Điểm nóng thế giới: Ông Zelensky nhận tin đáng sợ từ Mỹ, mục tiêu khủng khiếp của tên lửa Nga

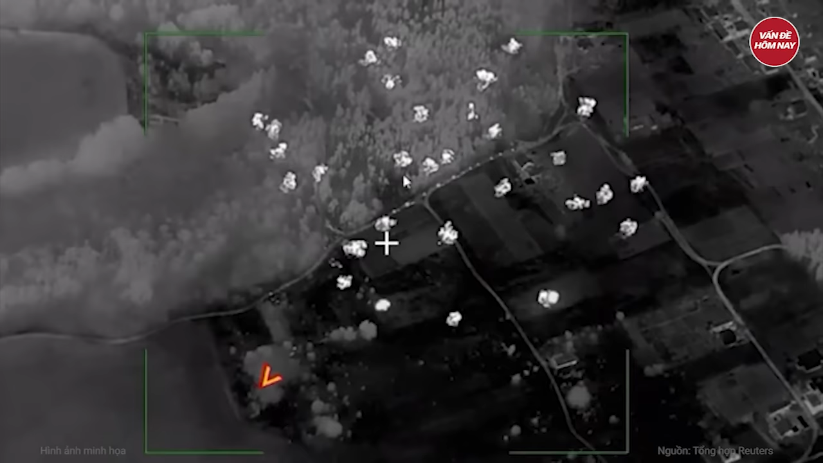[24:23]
Iskander Đã nhắm vào Khu vực nhiều cây cối Gần làng Stetskoka Thuộc vùng Sumy Của Ukraine Ngay sau
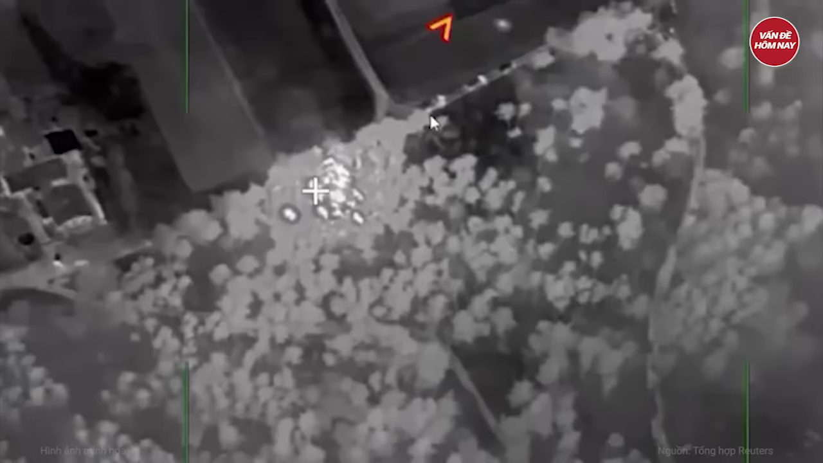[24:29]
đó Nhiều cột khói Bốc cao lên trời Do đạn nổ Bộ
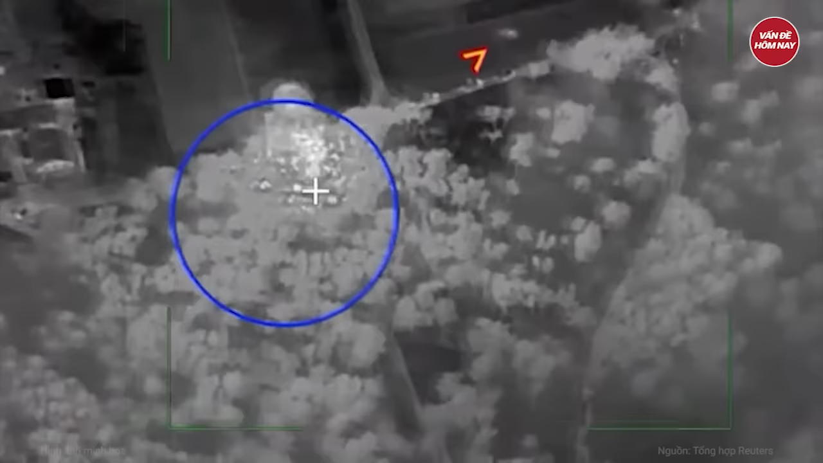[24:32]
Quốc phòng Nga Cho hay Cuộc tấn công Đã phá hủy Thành công Một
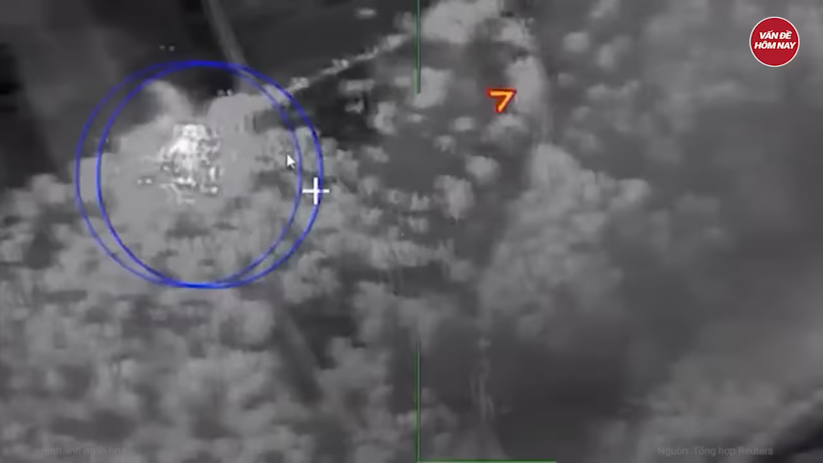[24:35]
kho đạn pháo 20
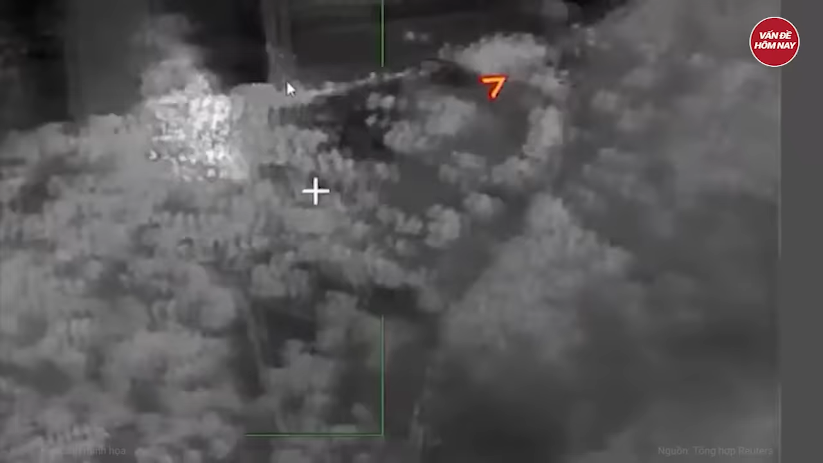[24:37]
xe quân sự Được thiết kế Để vận chuyển đạn dược Và binh sĩ Cùng 65 binh sĩ Ukraine